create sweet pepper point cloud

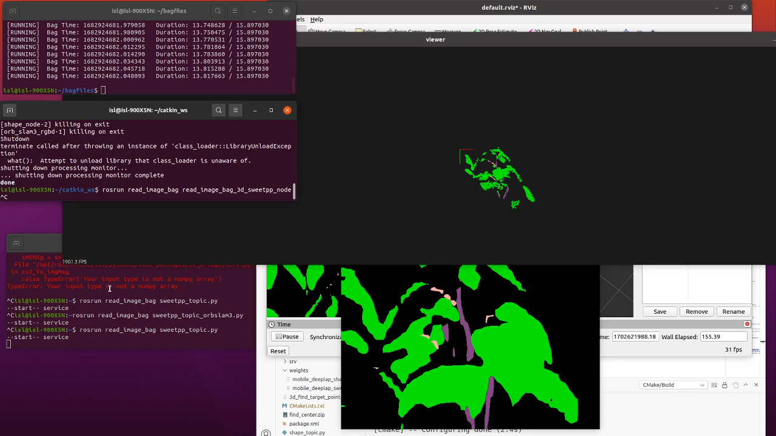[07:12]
Moving... Camera. Okay. Our program is now suitable for... Not moving camera. When moving camera we should use the... RRB Slam to... We should use RRB Slam to... Combine the images. I will run the others.